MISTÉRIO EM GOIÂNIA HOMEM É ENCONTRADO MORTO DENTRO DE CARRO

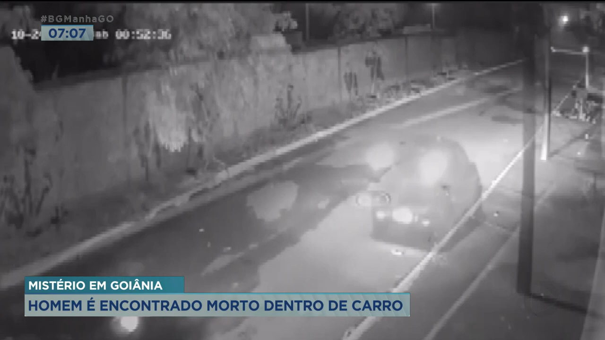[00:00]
Repare pelas imagens do circuito de segurança que era por volta de meia noite e 52 quando o carro da vítima aparece no vídeo. O motorista reduz a velocidade como se estivesse procurando o endereço. Logo em seguida aparece um segundo carro. O assassino desce do veículo e dispara várias vezes.
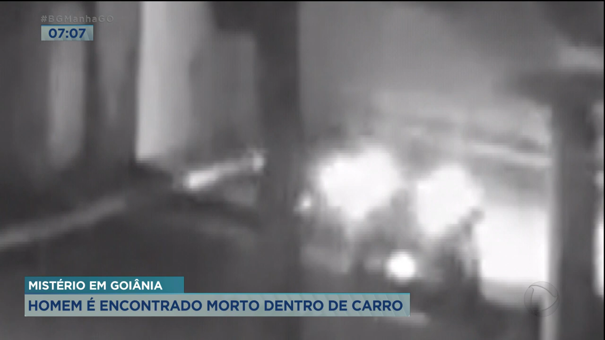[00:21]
Pelo menos três tiros acertaram a vítima que morreu na hora.